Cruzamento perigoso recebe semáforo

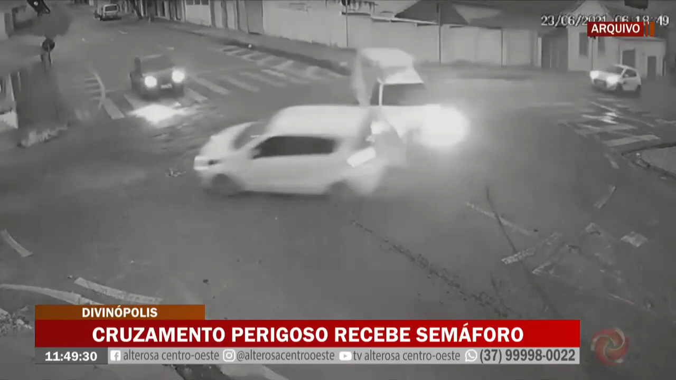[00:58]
Em junho deste ano, um Fiat Mobi passou direto no cruzamento e foi atingido por uma Fiorino.